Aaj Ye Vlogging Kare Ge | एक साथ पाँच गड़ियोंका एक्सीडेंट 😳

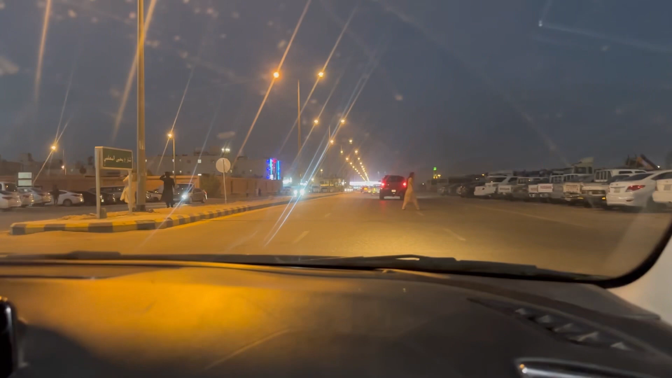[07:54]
सबसे मुश्किल काम है यहाँ पार्किंग डूड़ना। हर टाइम रश लगा रहता है।
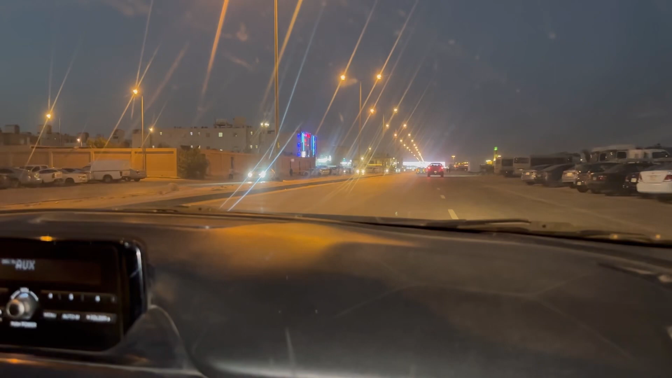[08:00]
वेन रो? वे आगे से उटर मार के आना पड़ेगा यहाँ पार्किंग इदर है। बोलाना पार्किंगा बहुत जंजट है जहां में।